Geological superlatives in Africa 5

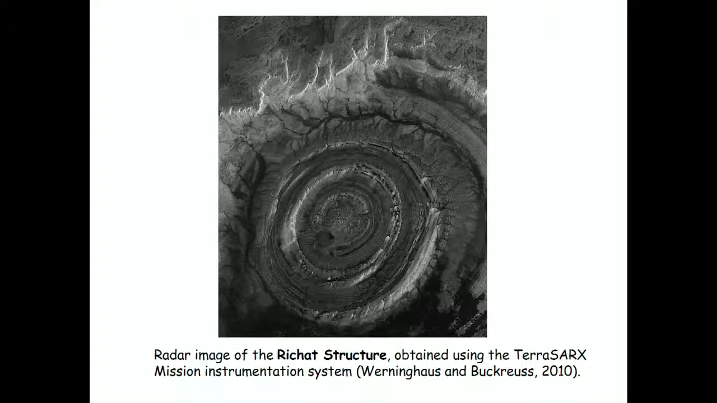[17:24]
And you can see this is a very beautiful structure. It's 40 kilometers across in diameter. And by the telltale signature, it comes from aeromagnetics.